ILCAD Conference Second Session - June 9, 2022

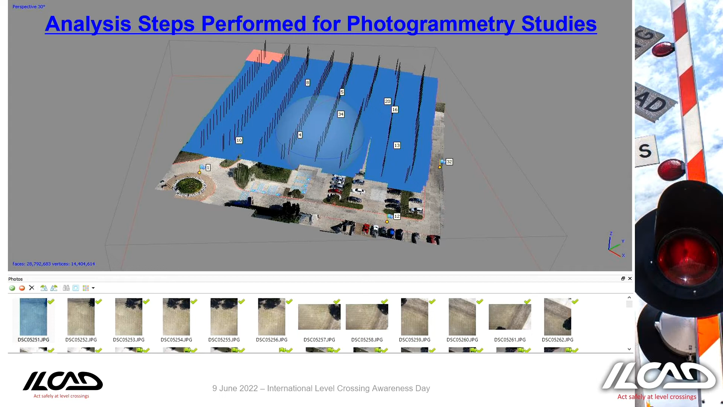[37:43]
The blue ones are the pictures of this parking lot that we built. So, as you know, pictures are 2D, right?
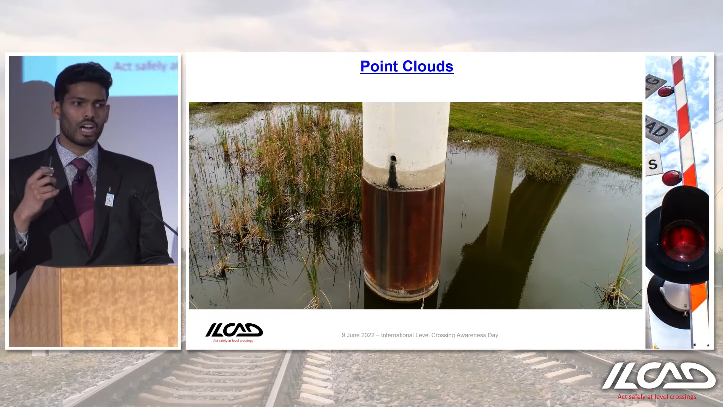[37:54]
This is just a picture of a pier. So, I just wanted to show you, this is an orthorectified picture,
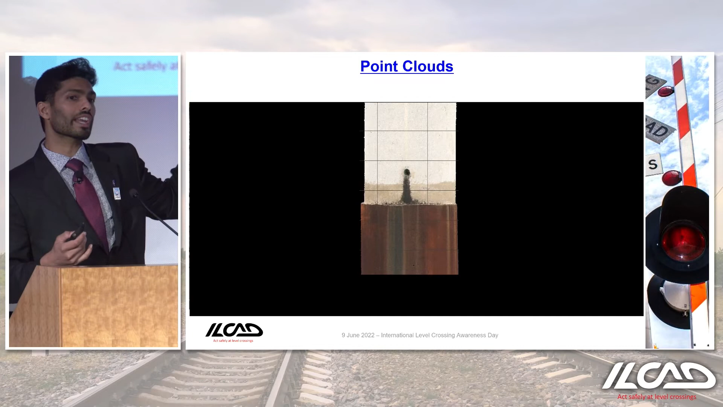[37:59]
but what I want to highlight is these models are made of millions of points.
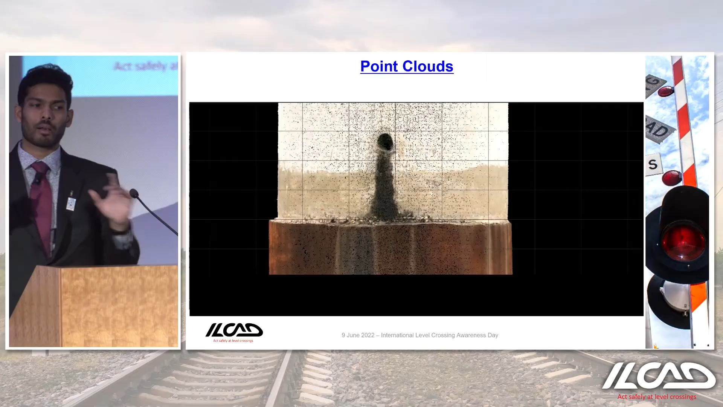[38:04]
Each one of them has XYZ.
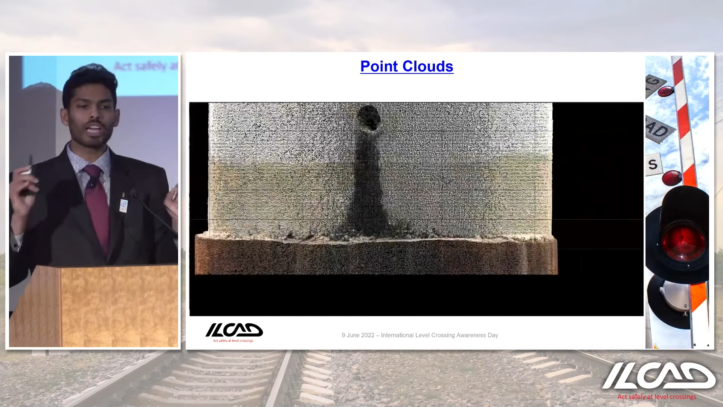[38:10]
When you have XYZ, you can always measure or use machine learning tools to actually get the features out of it.
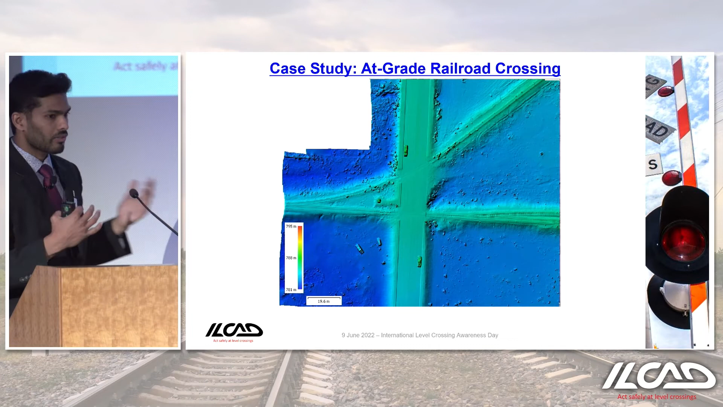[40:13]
because we have the elevation, why not draw a side triangle on the virtual model?